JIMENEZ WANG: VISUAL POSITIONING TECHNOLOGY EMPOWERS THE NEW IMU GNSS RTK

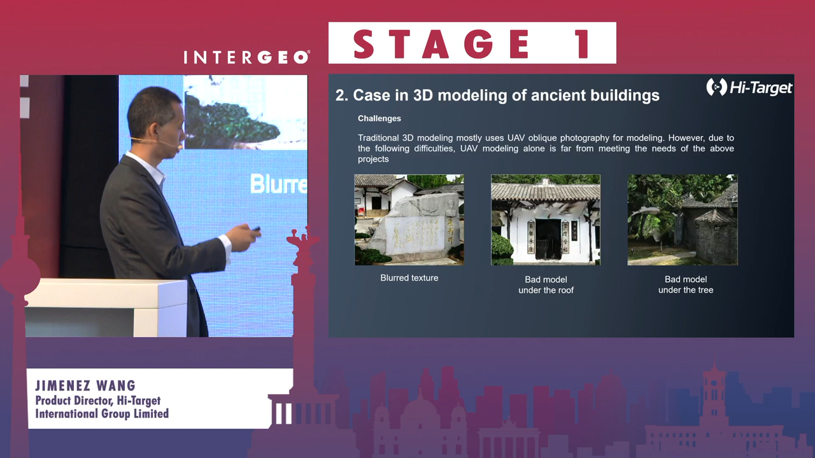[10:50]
If you look into the details, it's not very well under trees, under the roof or some memorial writings cannot be seen.
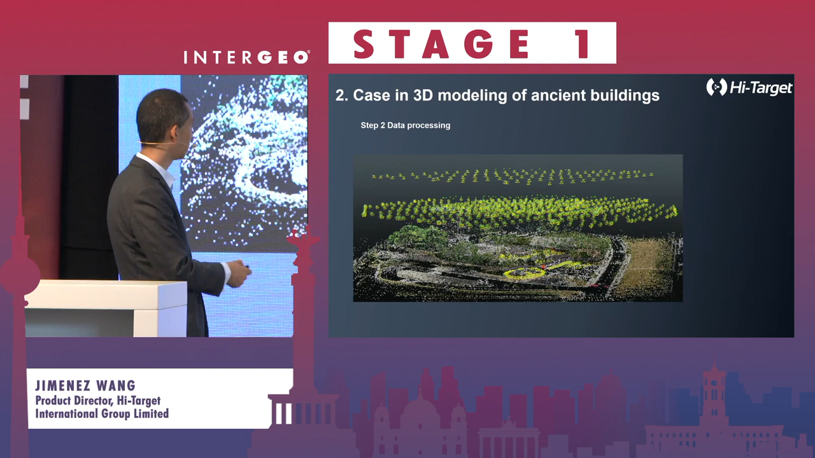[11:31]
Up on the sky, you will see that's the drone's trajectory. And on the ground, it's a trajectory of the VRDK.